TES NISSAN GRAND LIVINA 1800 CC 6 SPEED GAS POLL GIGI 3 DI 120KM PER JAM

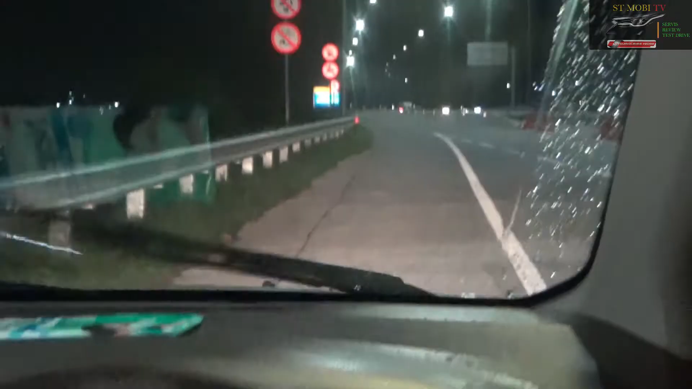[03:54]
Kita sekarang jalan. Ini agak gerimis ya. Kita jalan, ini posisinya menuju gerbang tol dulu, ada 1 km itu gerbang tol Karanganyar. Nanti setelah lewat tol baru kita tes mobilnya. Ini penumpangnya kita bawa penumpang itu 1, 2, 3, 4, 5 dengan sopir ya.
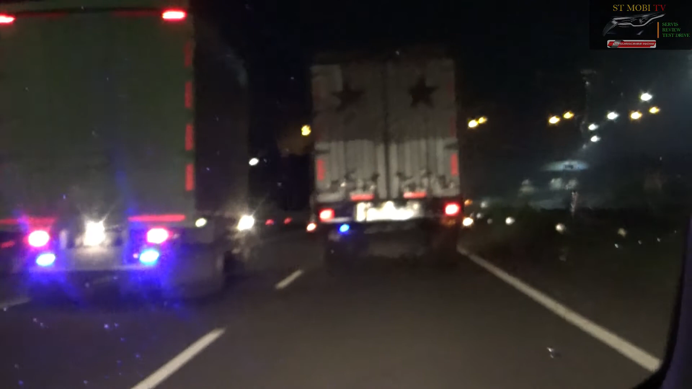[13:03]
Tapi ya karena begini, ini gini ya, sabar wae lah yo, disian kita oper kelima,
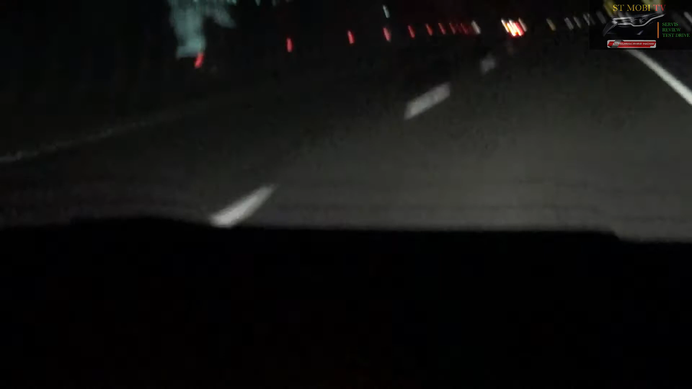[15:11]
Itu kereta tuh. Kita nyalip kereta. Kereta bandara. Kereta bandaranya kencang juga loh, lari 100 loh. Wih. Mantap juga keretanya ini. Tuh, kereta bandaranya larinya 100 weh. Kencang itu keretanya.
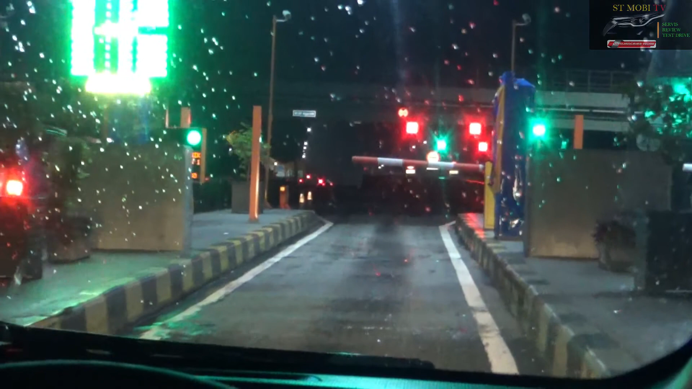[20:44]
Sekarang kita bayar tol dulu. Piro ya? Up.
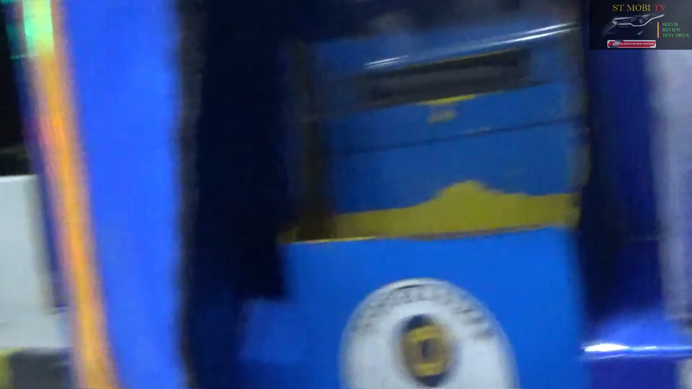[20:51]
Puis, raro piro lah pokoknya bayar ngene wis.
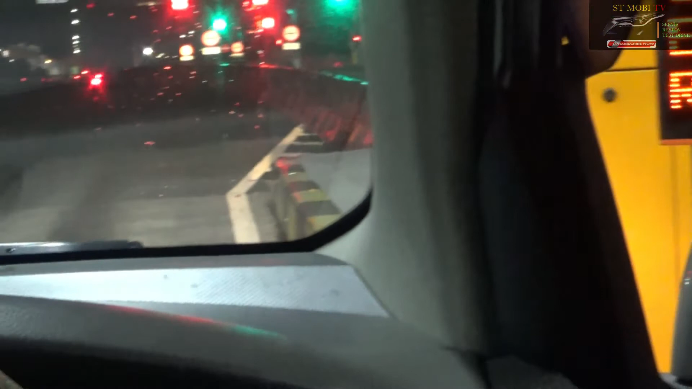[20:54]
Kita langsung putar balik apa lewat dalam kota pulang ini.
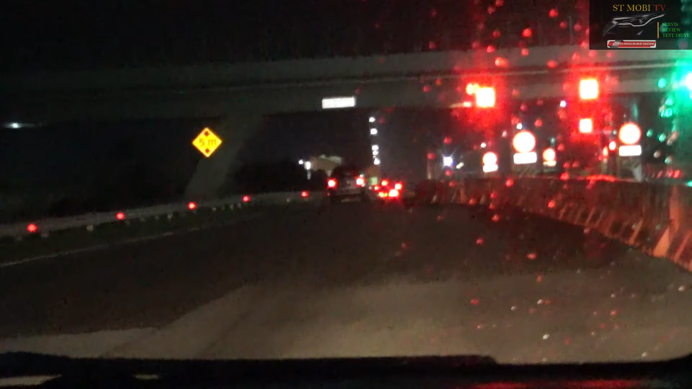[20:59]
Oke. Siap, Bos. Kita putar karena geber-gebernya sudah. Sekarang kita mau macet-macetan lewat dalam kota Solo. Kita sudah keluar tol. Sekarang kita mau masuk kota Surakarta. Terima kasih semuanya.